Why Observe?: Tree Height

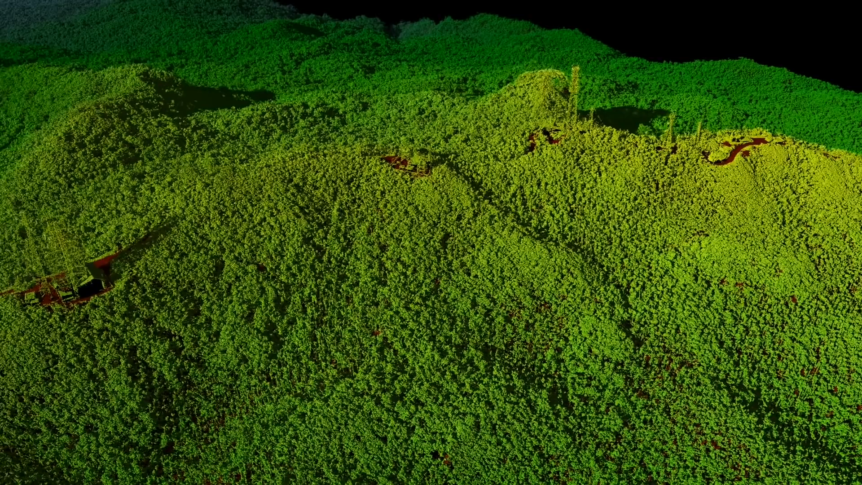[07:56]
So we're using NASA resources, NASA airborne data, as well as satellite-based data like ICESat.